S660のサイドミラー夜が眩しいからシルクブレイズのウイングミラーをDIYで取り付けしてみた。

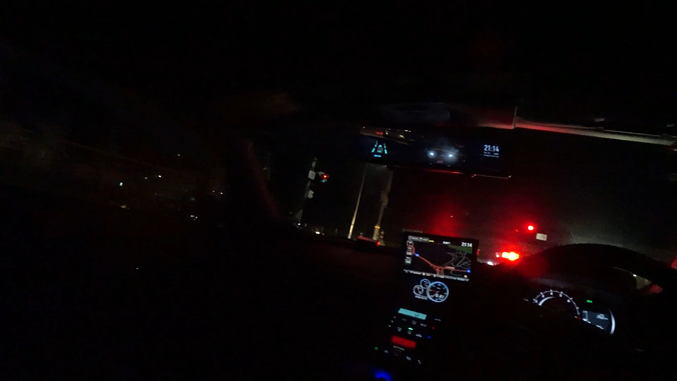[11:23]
交通量が多いようなところを走ってですね見ていこうと思いますいいっすねちょうどね今いい感じに両方から当ててくれてますうーん微妙っすねやっぱりやっぱり眩しいですねSUVとかじゃないんですけどね確かに眩しいでも純正よりかは全然マシかなっていうところですかね